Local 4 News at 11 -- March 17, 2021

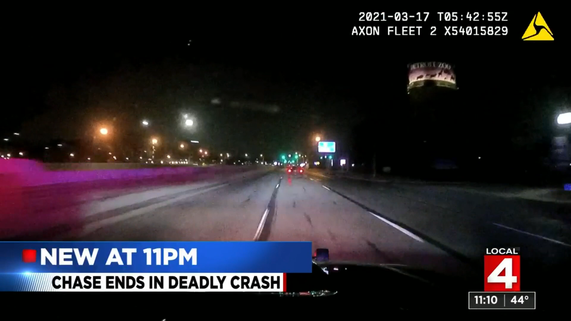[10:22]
And a high-speed chase down Woodward Avenue ends in a deadly crash near the Detroit Zoo. The video showing what happened moments before the driver loses control.